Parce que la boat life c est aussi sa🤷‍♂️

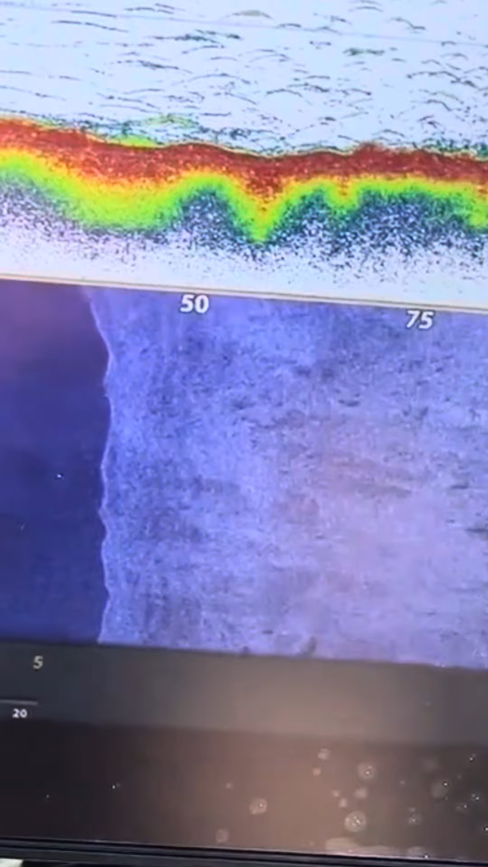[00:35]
Ah, il y a du bon fish, ça. C'est incroyable. C'est ça. Regardez bien ça.
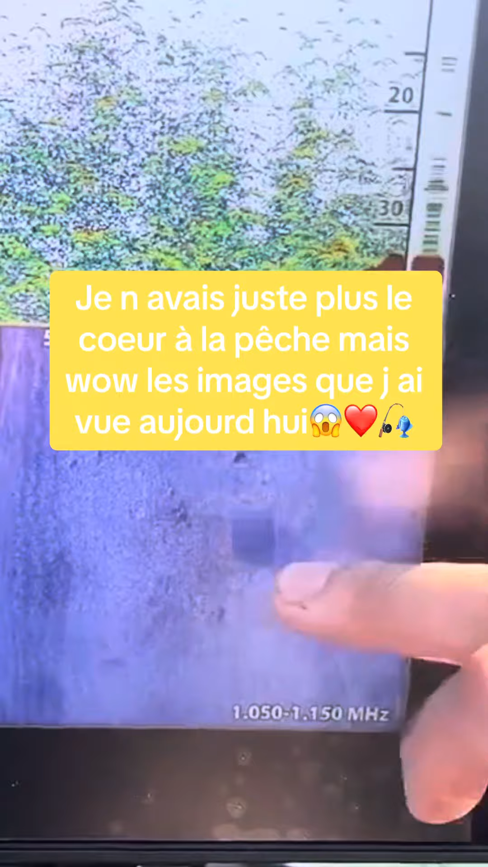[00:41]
Ça là, c'est un mammouth. Il faut le dire, ça là, c'est gros en tabarnoche.
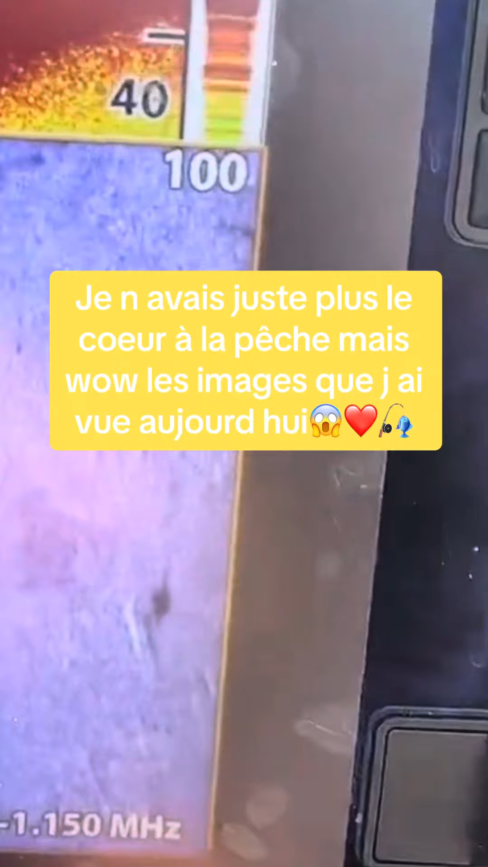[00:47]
Je ne sais pas si vous le voyez bien. Il y a du bon fish. Oh my god!